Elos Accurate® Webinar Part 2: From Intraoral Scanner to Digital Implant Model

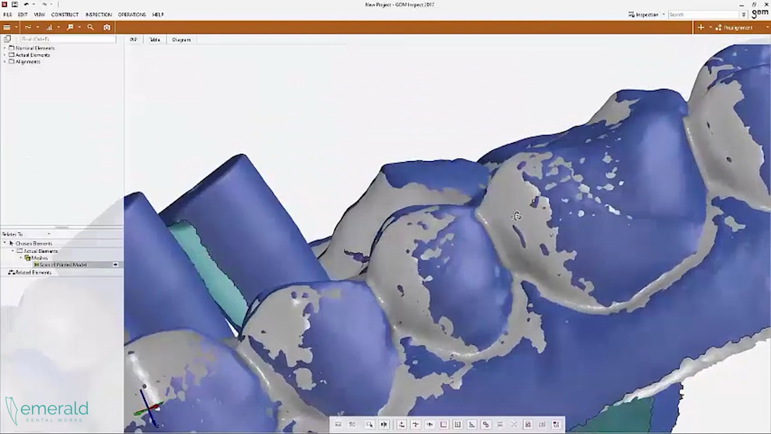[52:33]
you'd want to align it based on a more specific region so for example you could align it based on this posterior section only and then you'd be kind of focusing on a
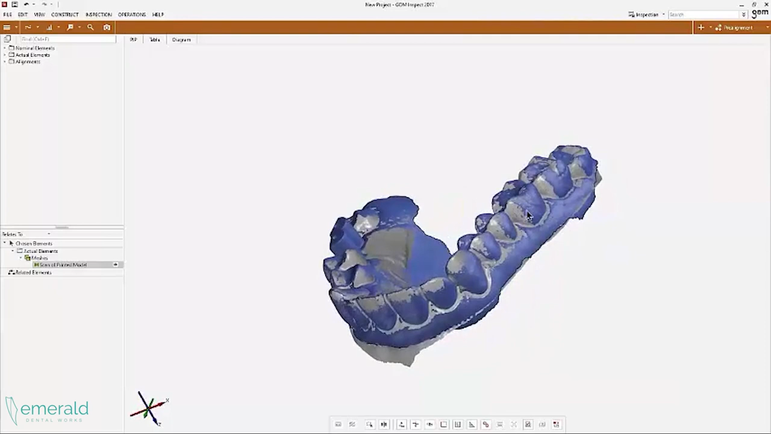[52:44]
more um sort of uh focused section a more specific section of the scan um in this case we're going to do sort of a global one but
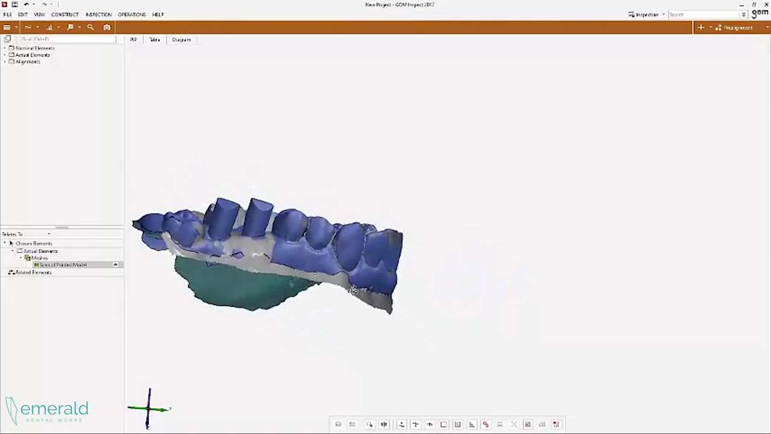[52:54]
i'll show you how that looks so we first make our selection and usually what i do is i look at it sort of horizontally so that i'm not selecting things that aren't interesting i don't want to